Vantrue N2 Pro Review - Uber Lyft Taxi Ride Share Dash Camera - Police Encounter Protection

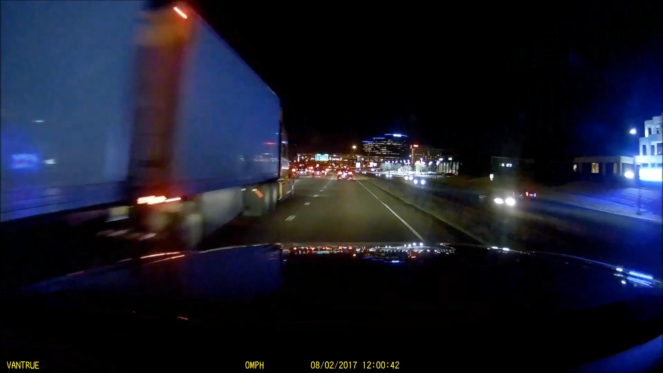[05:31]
the night quality is also pretty good it's very similar to the a119 again in the 1440p mode I think this is interesting camera since when you switch to the single channel mode you do get higher quality so if you wanted to you could only use the rear camera in situations where you want to like maybe you're an uber driver
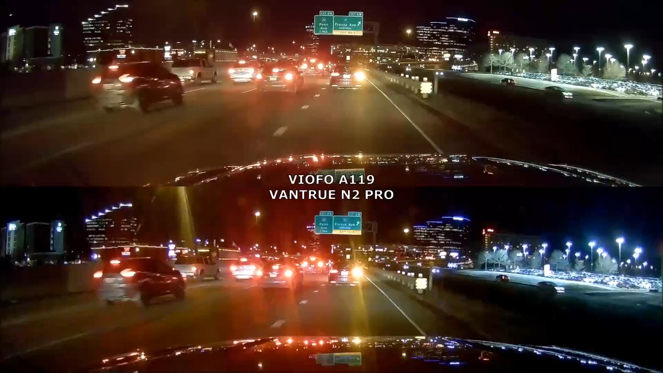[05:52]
and you only want it while you have passengers well you can switch it pretty quickly it only takes a few seconds to get to the menu and change it to 1440p and then you're
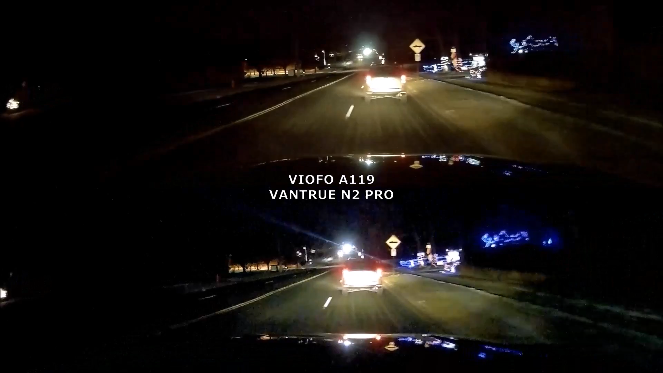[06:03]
only recording in front of your car and then you get slightly better video quality so it's